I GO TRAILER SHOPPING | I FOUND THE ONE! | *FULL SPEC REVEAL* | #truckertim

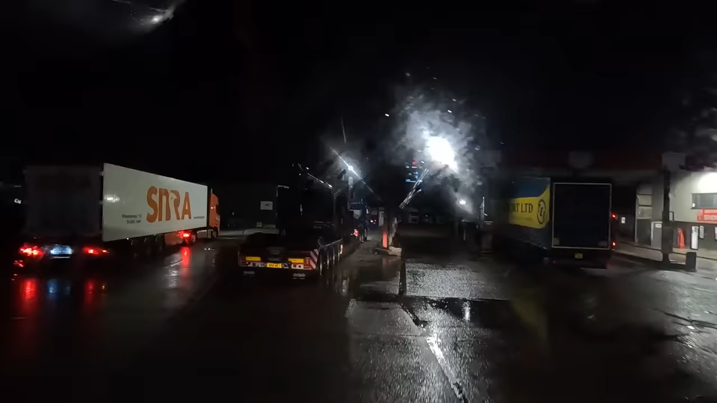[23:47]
Metcalf Farms. That is a bit of kicks. Nooty Boom. She's got a dolly on her.
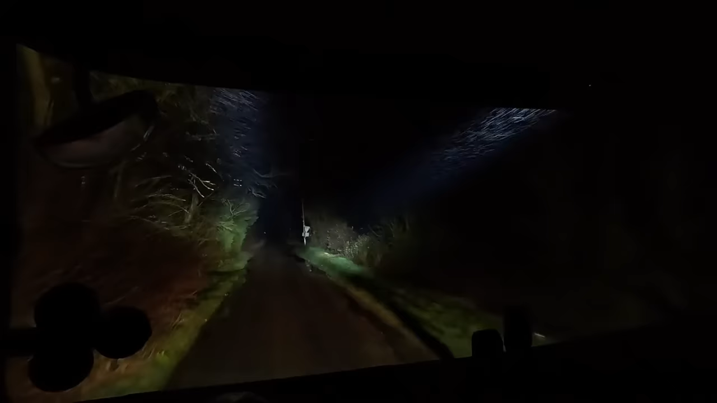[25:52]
Here he is, isn't he? Look. He's here. In his he's loader. Ready. He's ready.